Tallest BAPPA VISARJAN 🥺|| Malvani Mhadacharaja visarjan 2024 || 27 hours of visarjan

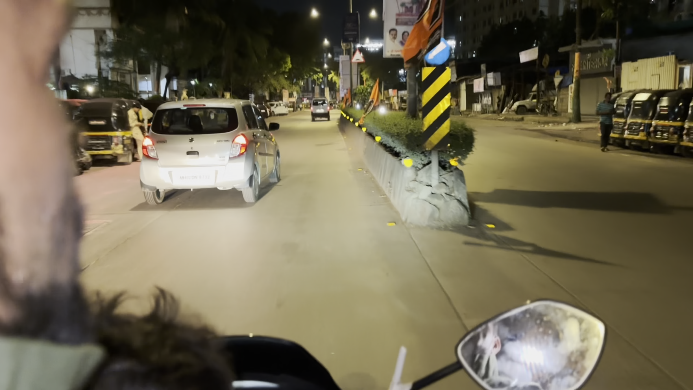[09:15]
और यहाँ पे अभी मतलब एक भी गणपति अप्पा दिख रहे नहीं है।
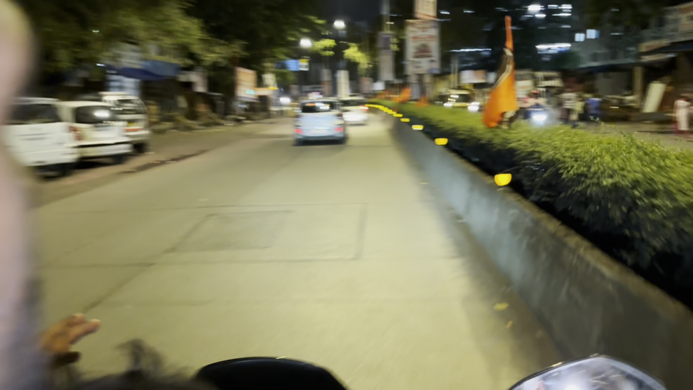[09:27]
अब यहाँ पर एक भी मूर्ति नहीं दिख रही है और लालबाग छोटा जिसको कहते हैं वहाँ पर अभी हज़ारों मूर्ति है, तो मैं आपको दिखाऊंगा।